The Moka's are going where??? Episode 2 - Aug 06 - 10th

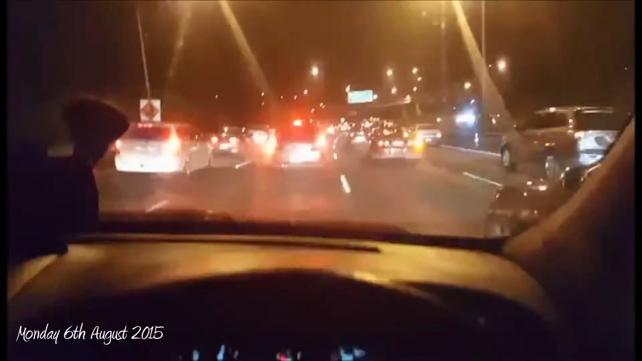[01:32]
Okay, so just finished my runanga meeting at MIT out in Otara at 6 o'clock. It's about 6:43, and this is what normal people go through. How dumb is this? Ah, mum's got a boil up ready, and I'm stuck in this traffic. Don't cry, clown.